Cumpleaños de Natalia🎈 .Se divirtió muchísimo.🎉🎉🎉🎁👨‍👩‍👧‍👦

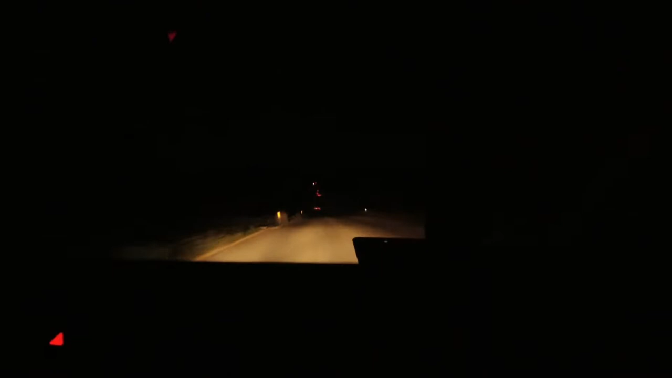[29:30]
Ahorita vamos aquí en la carretera, aquí en el Boulevard 2000. Ya rumbo a la casita, así es que espero y si alcance a ver algo. Está muy oscura esta carretera. Y pues son las... ¿Qué quieres, son, amor? Sí, 10:30 de la noche. Vamos a ir directamente a la casita ya para descansar. Y pues hoy nos divertimos mucho. Así es que hasta aquí les dejo el video del día de hoy. Ojalá les guste.